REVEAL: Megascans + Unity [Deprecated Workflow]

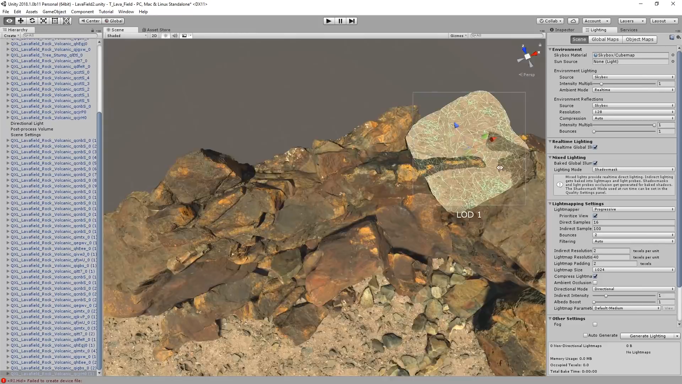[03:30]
I'm adding some ground assemblies up above, and now some rocks.
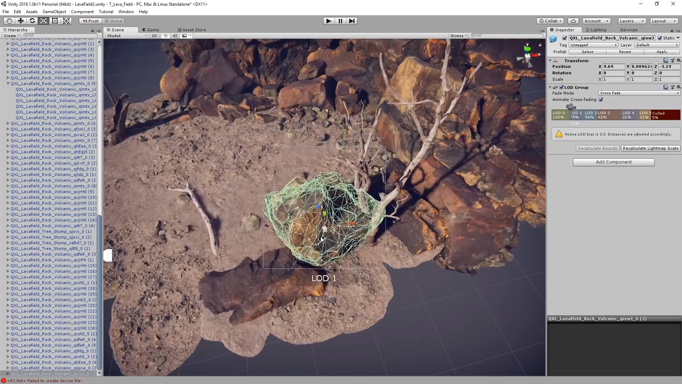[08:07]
Here's an instance where I thought a rock might work in one area, but quickly decided it would be better off up against the rock face instead.